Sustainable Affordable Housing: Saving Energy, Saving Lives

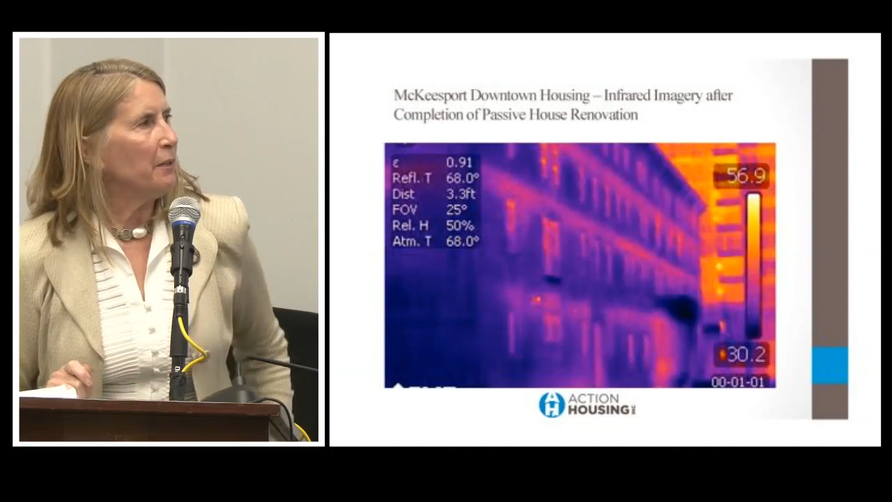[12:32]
The building in the back that looks more yellow is housing authority projects, which is just kind of leaking heat. The next project we did was the renovation of an old VFW building. Library is now occupying it in the city of Pittsburgh.
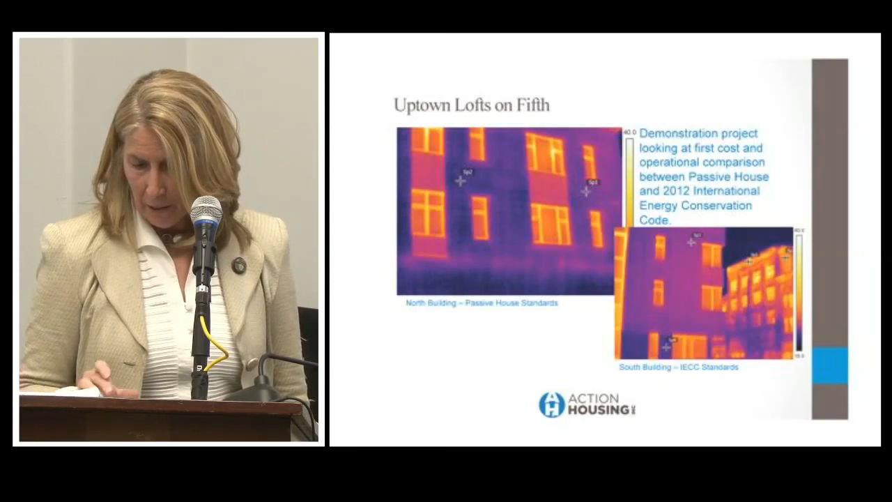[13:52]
With an older building, again, the yellow orange building and back, with not nearly enough insulation. Both buildings are performing very well. And I just wanted to give you a sense of kind of some of the other features that we included.